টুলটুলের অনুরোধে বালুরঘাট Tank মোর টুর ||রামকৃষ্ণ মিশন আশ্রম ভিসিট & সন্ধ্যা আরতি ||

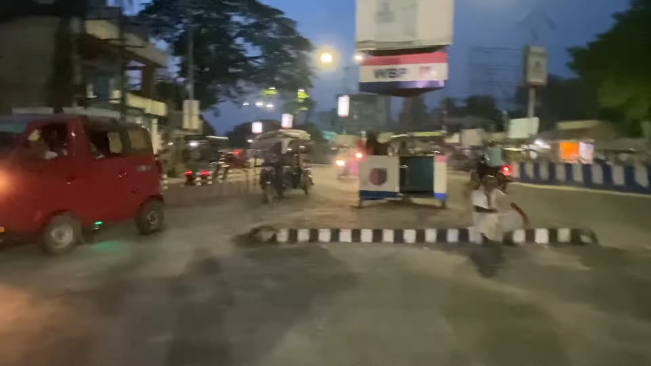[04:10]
এবার এটা সোজাসুজি আমি যদি উল্টো দিকে তাকালাম, এখানে অনেকগুলো রাস্তা, একটা দাদু পাখা দিয়ে হাওয়া খাচ্ছে। এবার এদিকে চলে গেল হচ্ছে পরানপুর পতিরাম সোজাটা,